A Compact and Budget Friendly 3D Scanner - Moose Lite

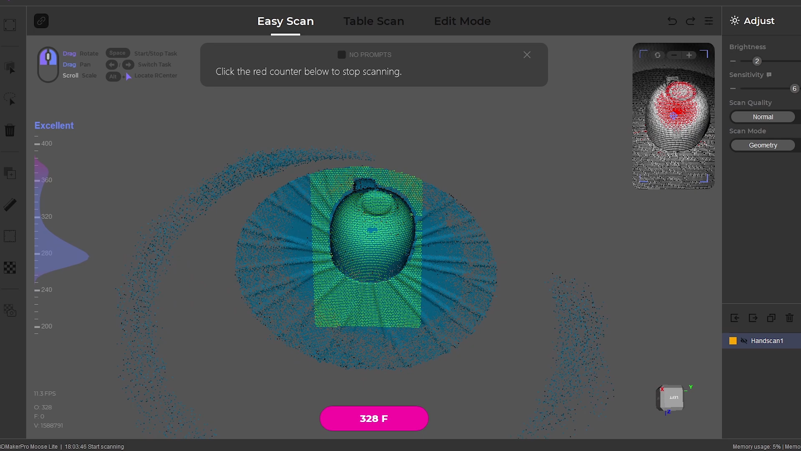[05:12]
The next step is to remove the turntable plate from the scan data,
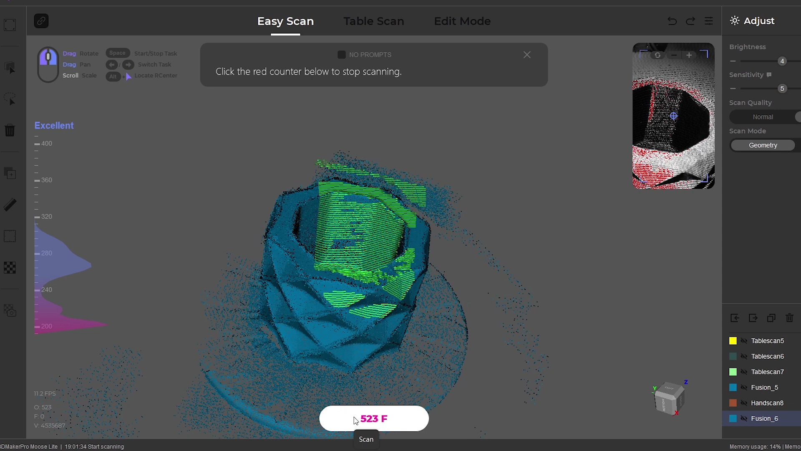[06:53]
With the scan complete, the turntable base is selected and removed.
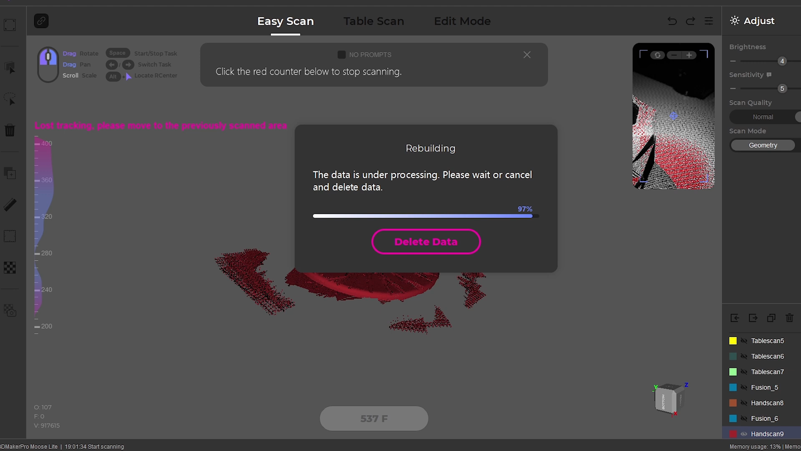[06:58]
From here we can click on process, to turn the model into a mesh.
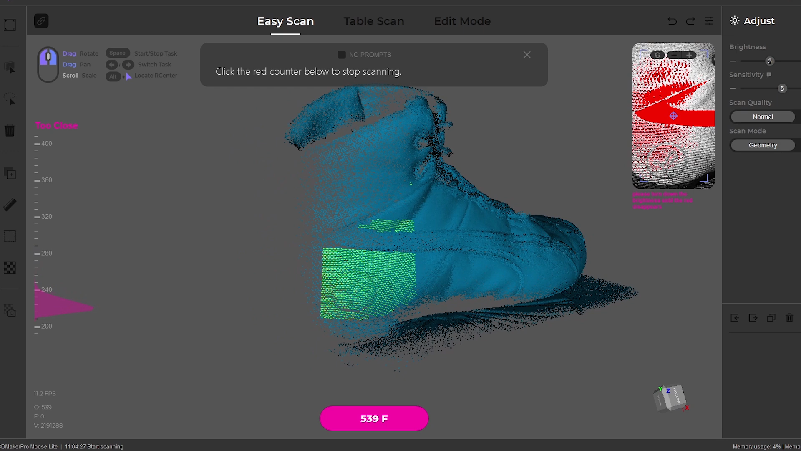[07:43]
A total of two scans are completed on the top side,
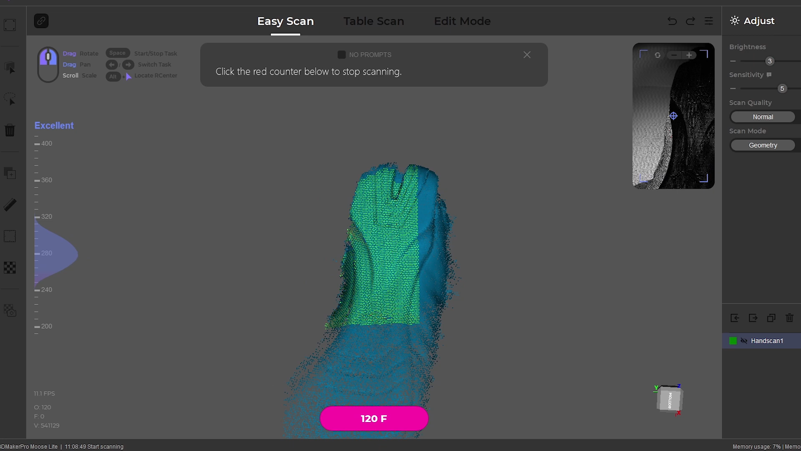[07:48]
and one of the underside of the race boot to capture all angles.
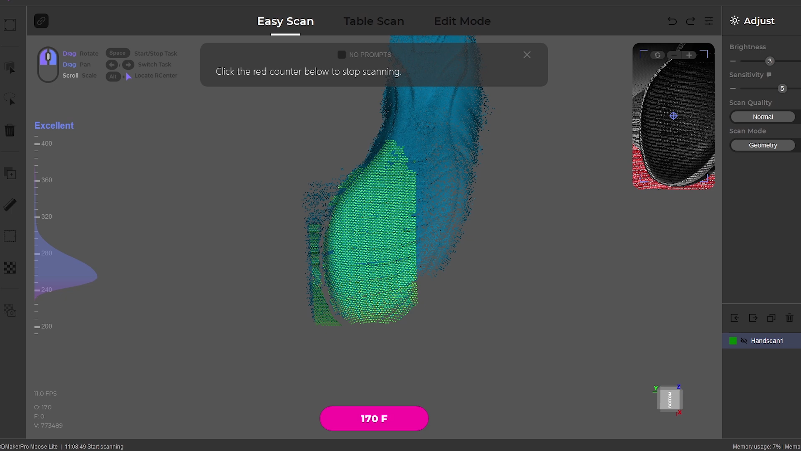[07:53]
The scans are quickly cleaned up within the software, and manually aligned by selecting three surface points.
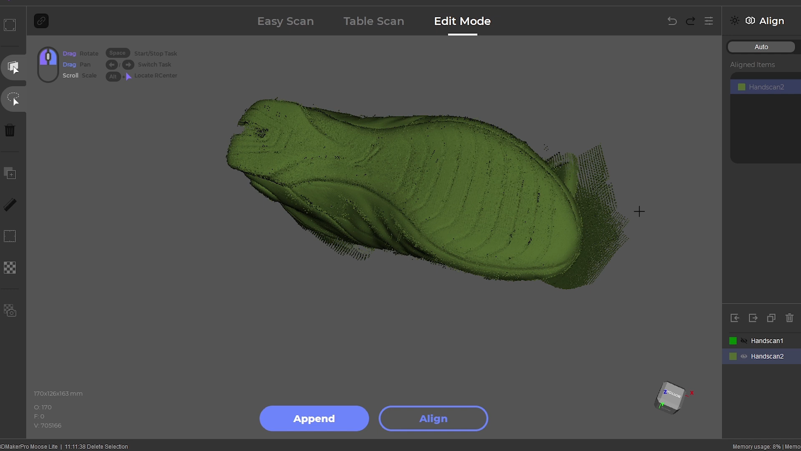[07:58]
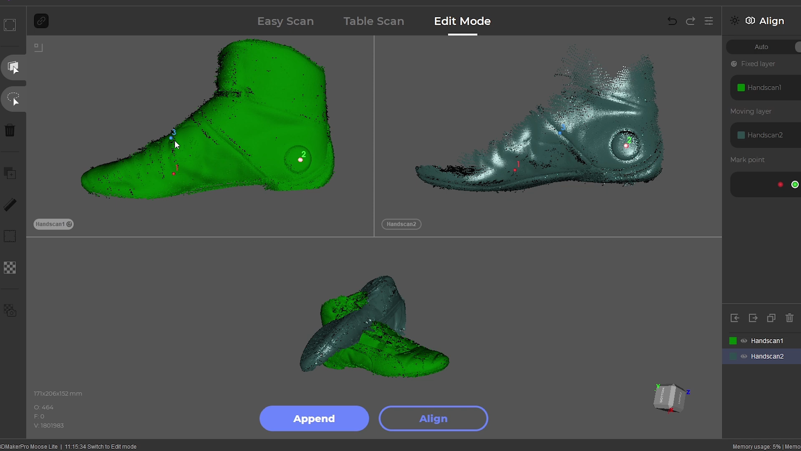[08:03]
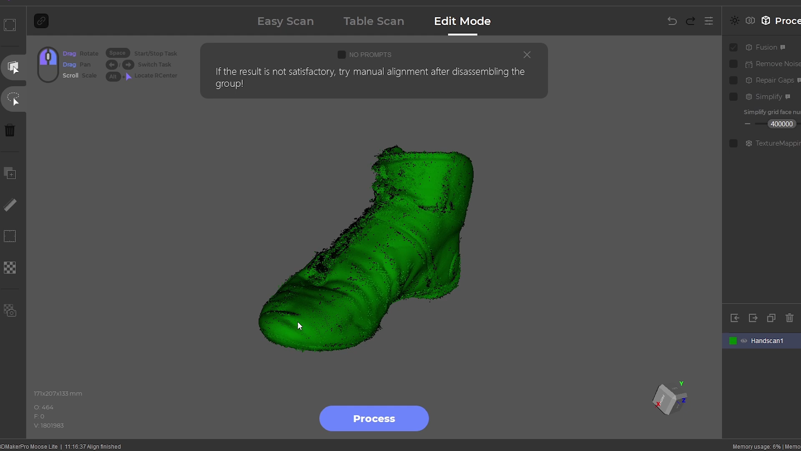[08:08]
We've got another nice clean 3D model which was easy to capture, and it looks good.